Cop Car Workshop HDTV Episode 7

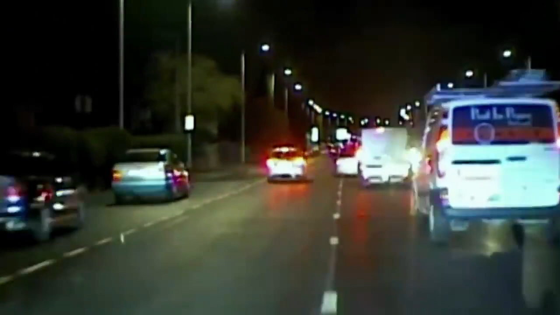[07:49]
As we got closest to a traffic light junction Stinger was deployed Stand by
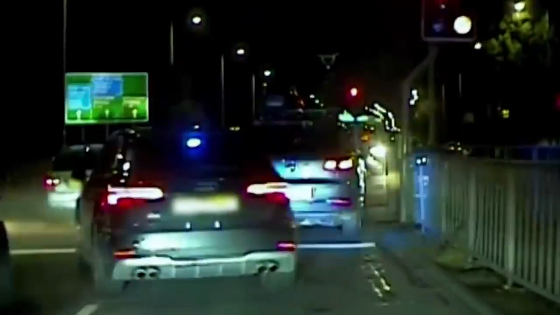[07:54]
Stinger I was the front car coming in front of the subject car and there was a slight rear end shunt